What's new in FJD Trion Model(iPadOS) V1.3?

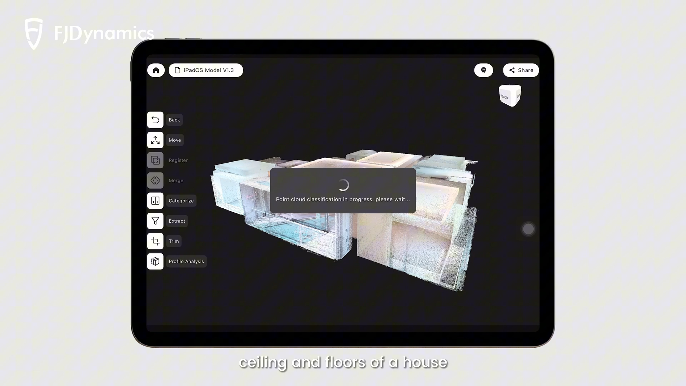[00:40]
and floors of a house so you can quickly extract the corresponding category when it is needed.
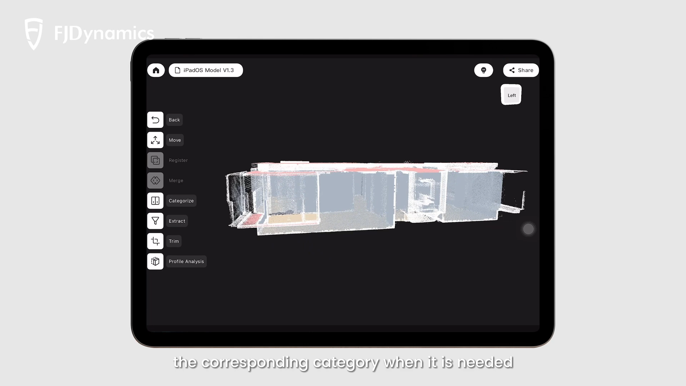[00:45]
Also, we support outdoor point cloud classification and extraction. We can not only calculate one cloud at a time.
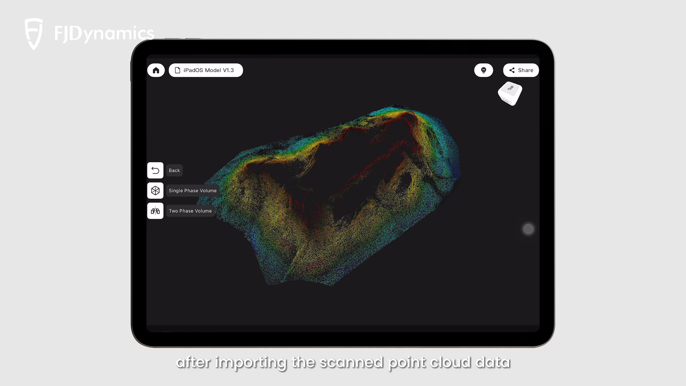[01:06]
After importing the stand cloud data, we can calculate the needed volume data
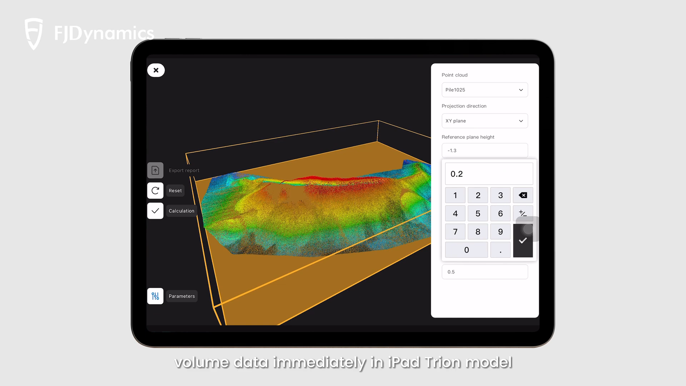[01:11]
immediately in iPad Tri-Model and export a real report of the volume.
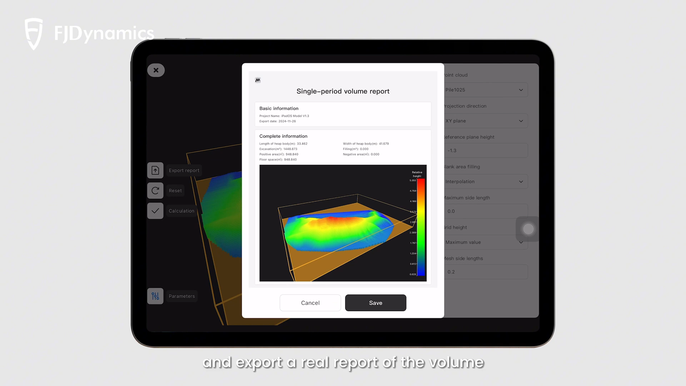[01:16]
With the new two-phase comparison function,
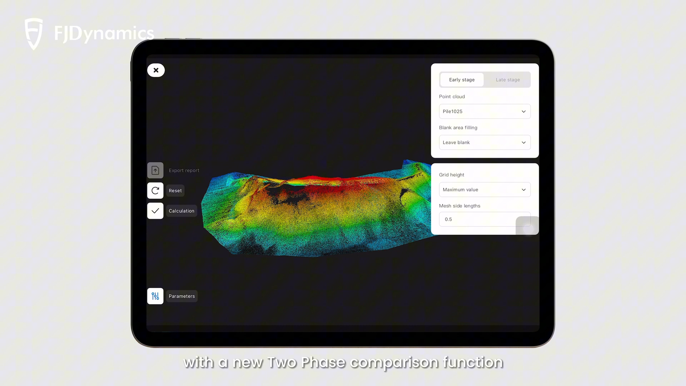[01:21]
you can easily learn about the volume difference between the two point counts.
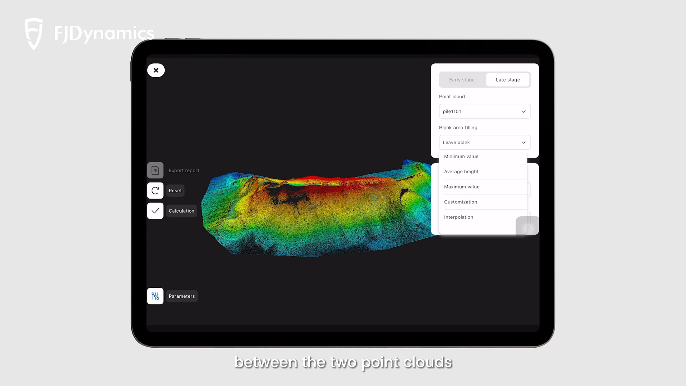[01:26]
So you can learn about how your materials are consumed, an output or report.